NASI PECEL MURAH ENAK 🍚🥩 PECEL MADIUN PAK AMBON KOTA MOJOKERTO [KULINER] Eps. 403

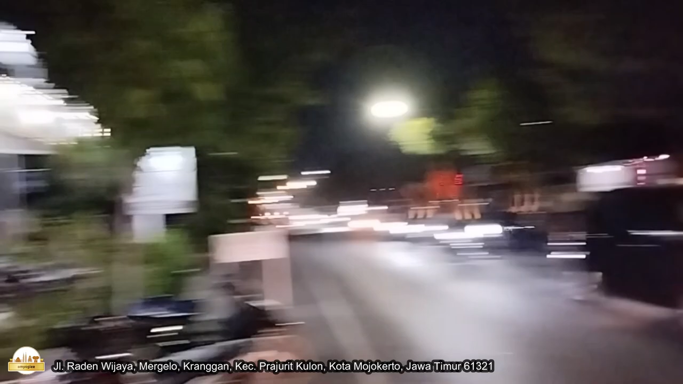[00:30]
Di sini ada Pecel Madiun Pak Ambon. Nah, ini Jalan Raden Wijaya Magersari Kota Mojokerto.